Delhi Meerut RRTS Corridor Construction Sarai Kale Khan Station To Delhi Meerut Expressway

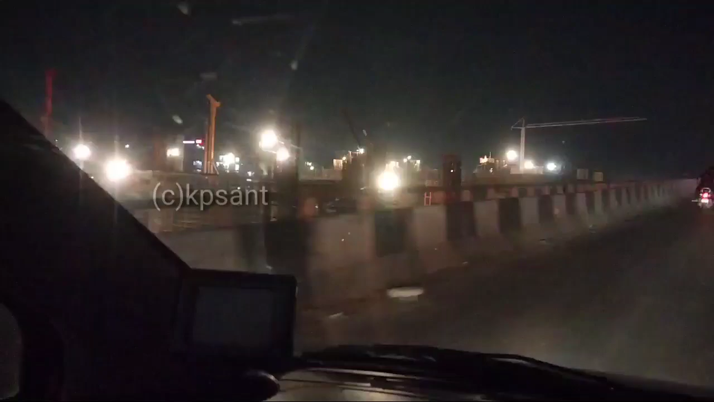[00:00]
سو ہلو ایبری بیڈی کیسے آپ سب آئی ہوپ اچھے ہوں گے میں کے پسند آپ سبی کا نیو ویڈیو میں سواگت کرتا ہوں دوشتو تو ابھی
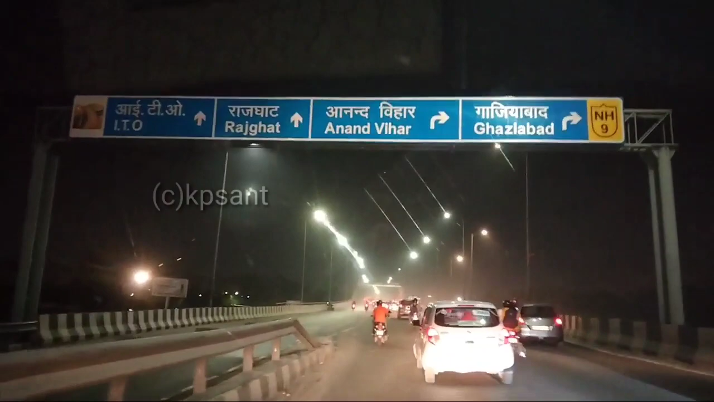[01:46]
والا ہے تو بہت تیجی کے ساتھ میں یہاں سے دوستو اور آپ کو بتا دیں یہیں
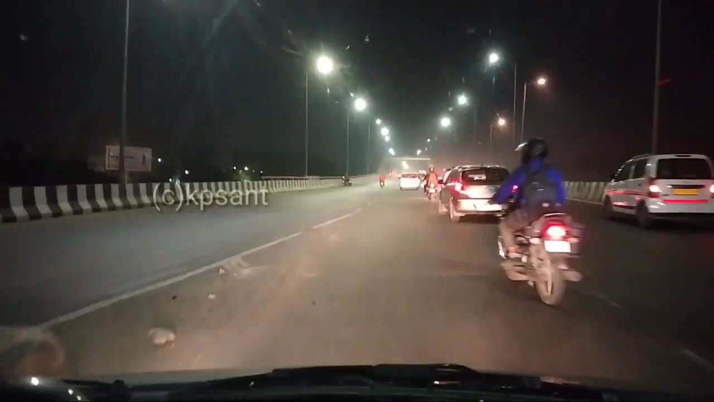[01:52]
سے ڈہلی میرٹ ایکس پریسوے بھی نکلتا ہے تو آنے والے ٹائم میں بہت بجی ہونے والا ہے یہ سرائے کالکہ کا آر آر ٹی ایس کوریڈور یعنی کی ریپیڈ ریل کا جو اسٹیشن بننے والا ہے دوستو وہ اور دیکھ سکتے ہیں یہاں پر ہم نکلتے ہوئے یہ پلائیور پہ آ چکے ہیں اور آپ کو بتا دوں یہ آ چکا ہے آئیرن بریج
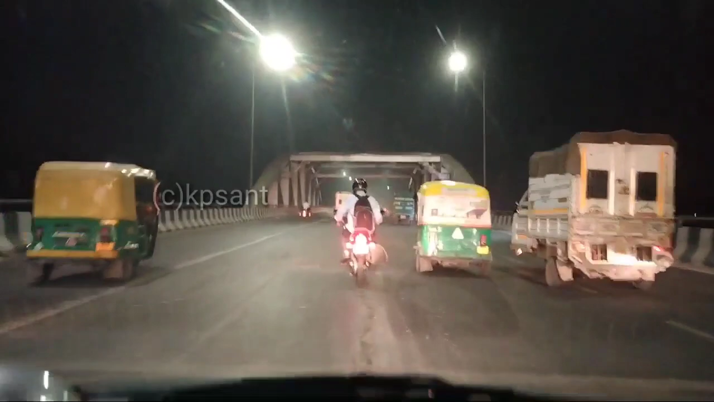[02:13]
آئیرن بریج ہے یہاں سے ہم یوٹرن لے سکتے ہیں یا سیدھے جا سکتے ہیں ہم پرکتی میدان اور راج گھاٹ کے لیے تو دیکھ سکتے ہیں کچھ اس ٹائپ کا یہ بنا ہوا ہے آئیرن بریج لوہی کا بریج بنایا گیا تھا تو دیکھنے میں بھی اچھا لگتا ہے اور رائٹ میں اگر ہم ہو جاتے ہیں تو ہم ڈہلی میرٹ ایکس پریس پہ پہ چڑھ جائیں گے دوستو جو کی گاجی آباد کی دوری ہے دس سے پندرہ منٹ کے بیچ میں سرائی کالی خانسے اور